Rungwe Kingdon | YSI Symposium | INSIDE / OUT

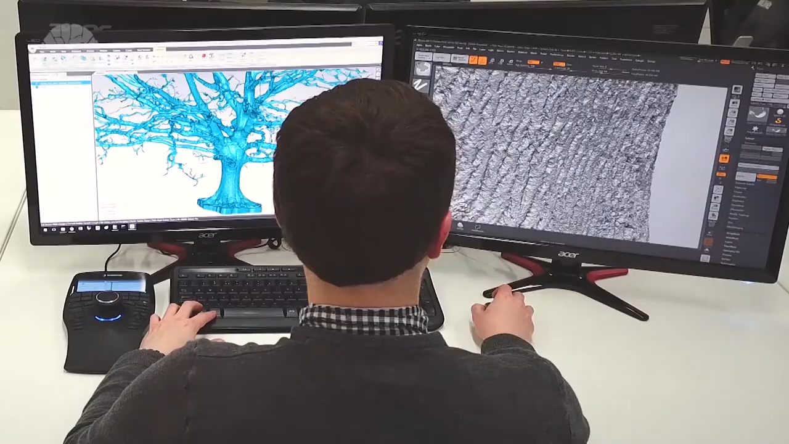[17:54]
So this is the process going on at the moment.